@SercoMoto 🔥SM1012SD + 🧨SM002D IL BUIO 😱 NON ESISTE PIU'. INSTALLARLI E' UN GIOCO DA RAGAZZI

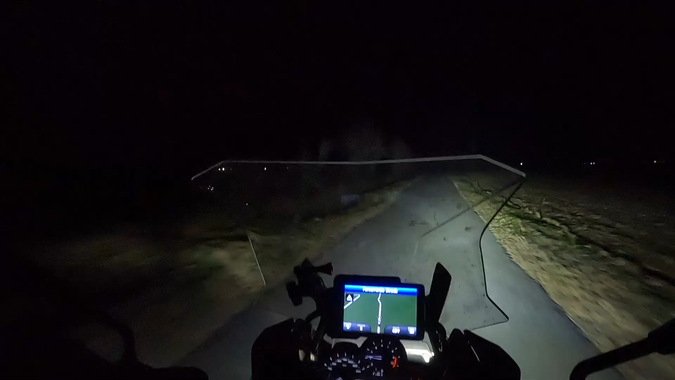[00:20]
diciamo che questa è senza e queste con
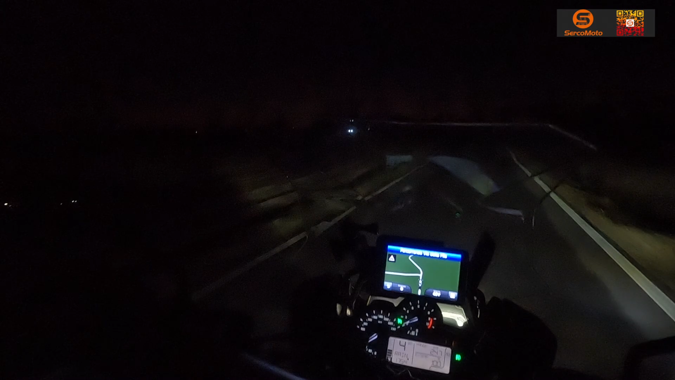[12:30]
una bomba non si immaginate questi cosa sono adesso prendo questa stradina qui di fianco alla mia sinistra che praticamente non è illuminata eccola qua vedete qua questo è il faro originale bmw con i faretti bmw adesso accendiamo il 10 12 sd questo è al minimo che questi alla massima potenza questo è spento e questi al massimo pensa che ci sia poco da da aggiungere qui forse da più il
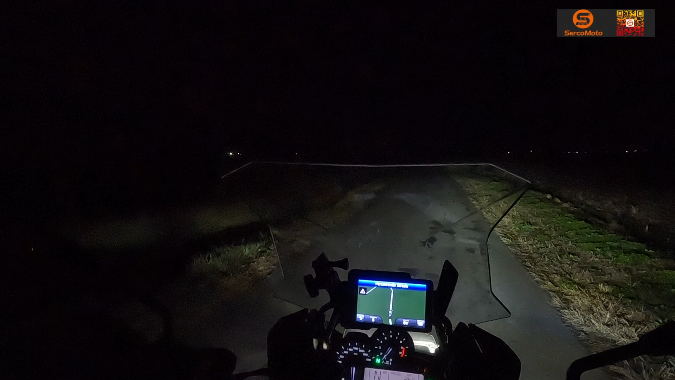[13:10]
abbassa l'intensità questi al 10 per cento 10 per cento e già al pari diciamo del fari bmw visto che ci siamo adesso a costa vi faccio vedere l'effetto che non ho fatto vedere prima di quanto utilizzo la tromba quando si utilizzano le trombe l'effetto che fa è questo